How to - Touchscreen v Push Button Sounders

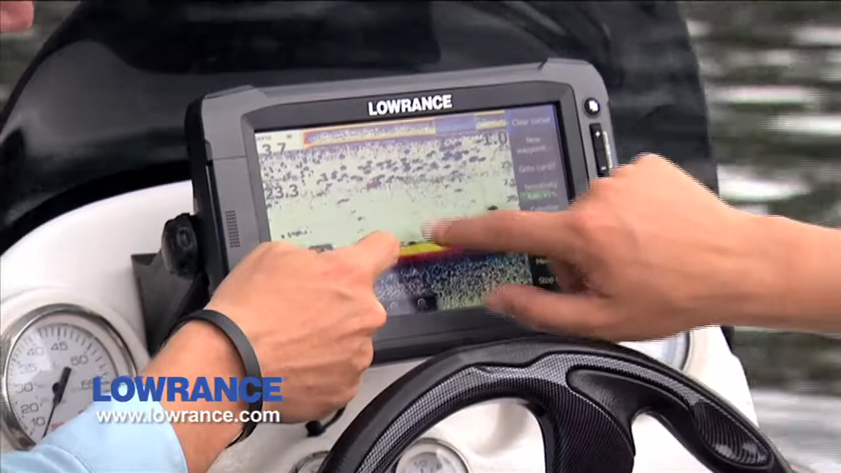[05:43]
You can just mark that there. You just move back. Yeah, that's pretty neat, isn't it? You can just move back through your history like that, by touching it. That's really cool. And up through the water column.
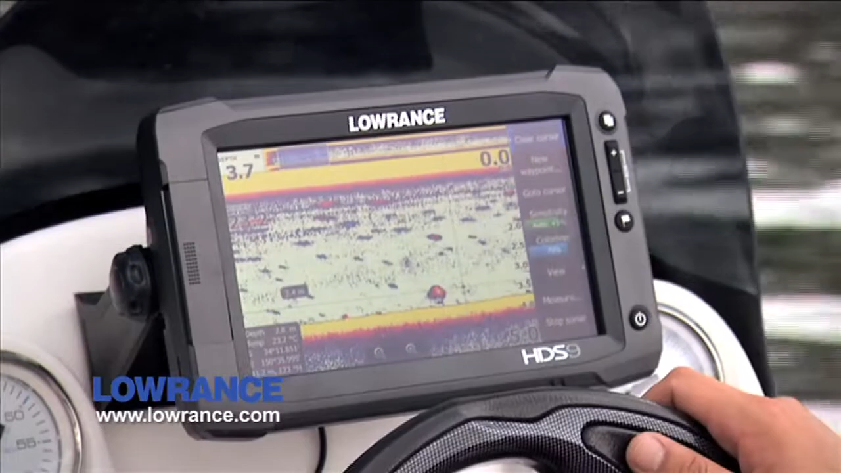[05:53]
So, you'd definitely save time compared to the HCS-8, wouldn't you? When you actually have to use this thing, wouldn't you?